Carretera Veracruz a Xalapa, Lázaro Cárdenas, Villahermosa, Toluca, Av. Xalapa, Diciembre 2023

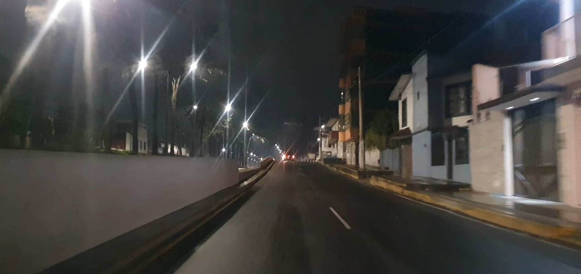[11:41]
Amigos y compañeras que ya están a bordo de la 4x4 constantemente, ya saben en dónde estamos y hacia dónde vamos. Todas estas callecitas ya están bien reconocidas. Esta es la lateral del puente de la Lázaro Cárdenas que pasa sobre la Miguel Alemán.